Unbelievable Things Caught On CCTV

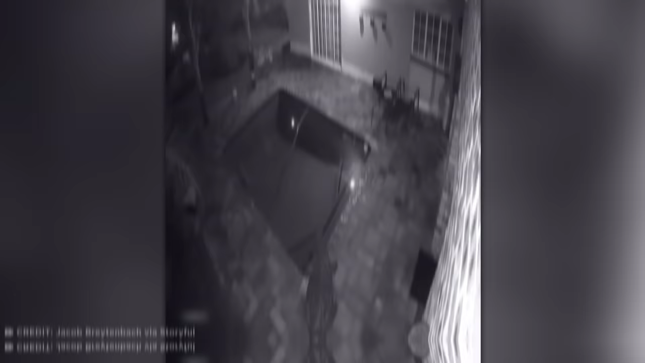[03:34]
The couple were checking their home security cameras one evening when they spotted something terrifying making its way into their backyard swimming pool.
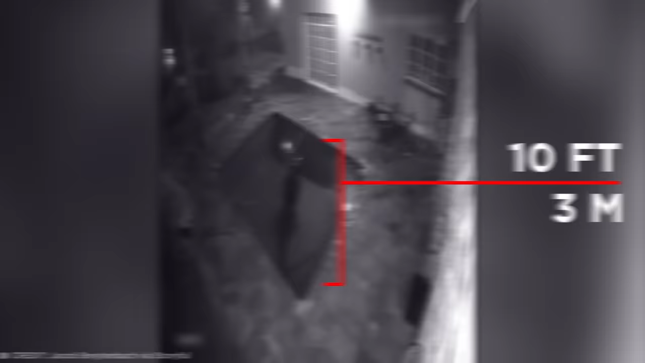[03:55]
The CCTV footage shows an enormous 10-foot crocodile creeping along their patio before diving headfirst into the water, where it appears to make itself at home.